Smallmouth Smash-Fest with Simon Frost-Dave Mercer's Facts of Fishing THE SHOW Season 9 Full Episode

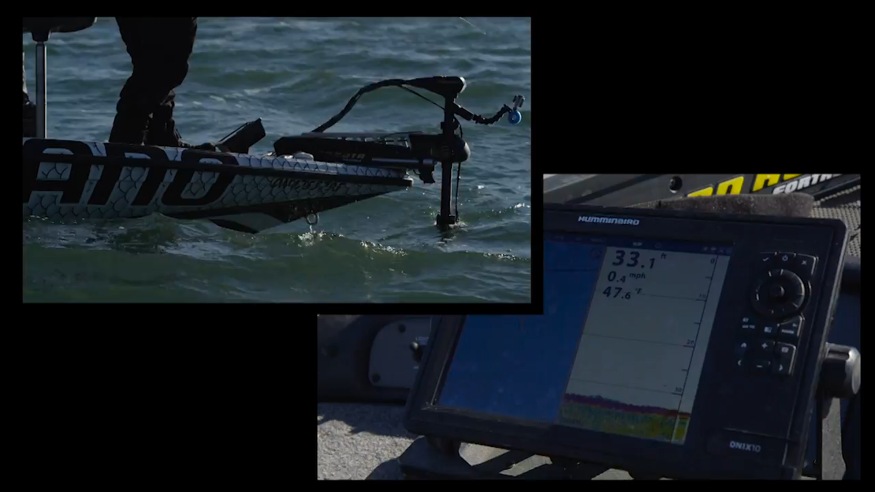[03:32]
On screen: water 47.6°F
Possible mark, just super, super tight to the bottom. Barely sealed.
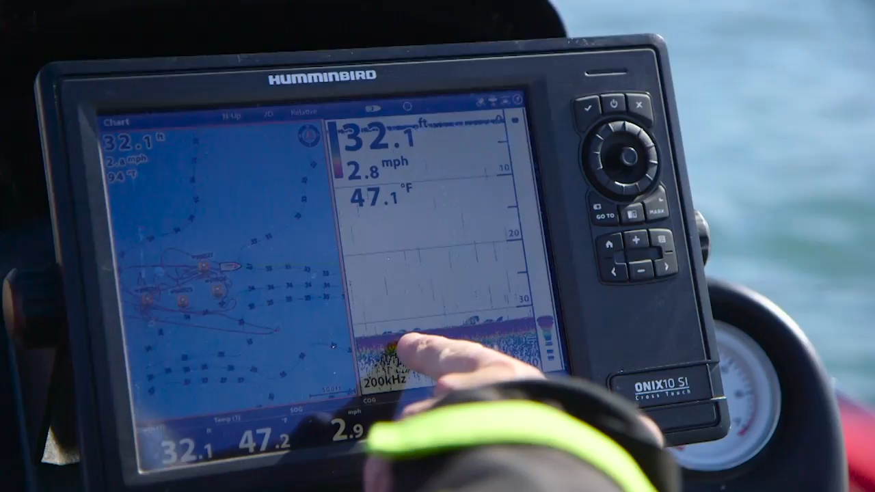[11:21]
On screen: depth 32.1 ft
But one of the keys with that is first of all people get stuck in that mind frame thinking I can't drop right below the boat.
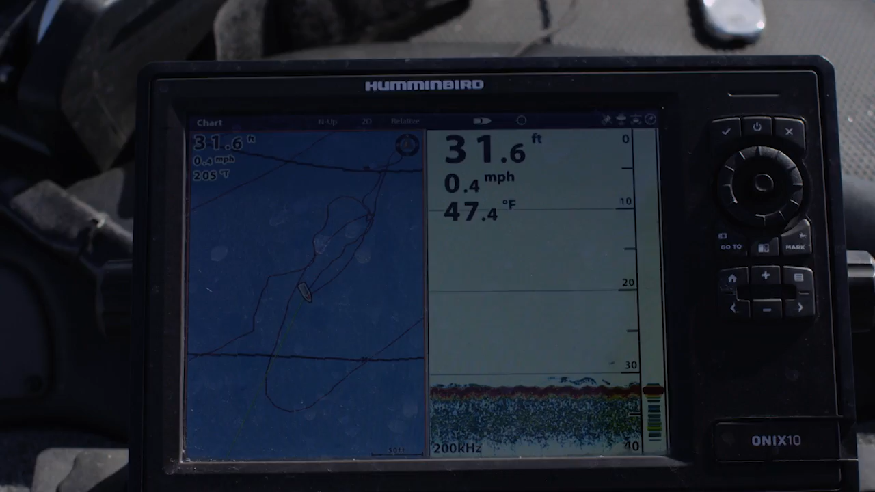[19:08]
On screen: depth 31.6 ft, water 47.4°F, speed 0.4 mph
There they are. Here we go. On the drop. Another chunk. It's albino bass.
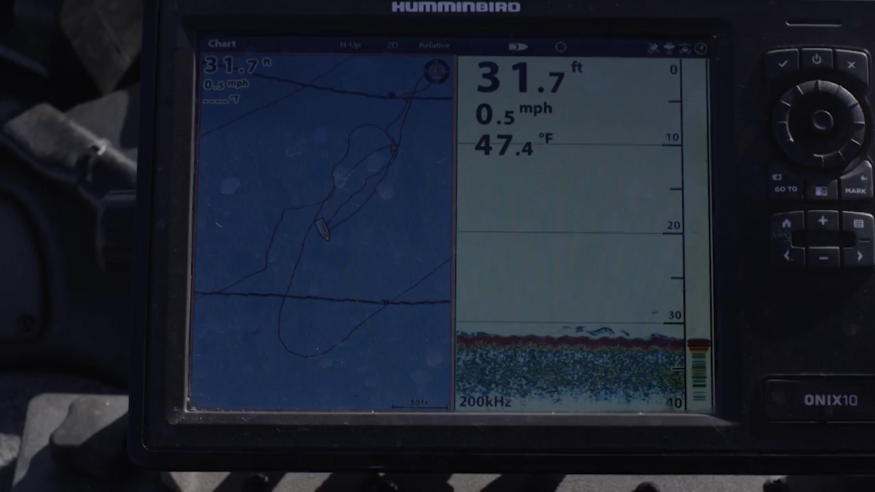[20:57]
On screen: depth 31.7 ft, water 47.4°F, speed 0.5 mph
The key is when you're on the fish, stay on the fish. Your electronics are your eyes. And I'll tell you what. You may have to bundle up.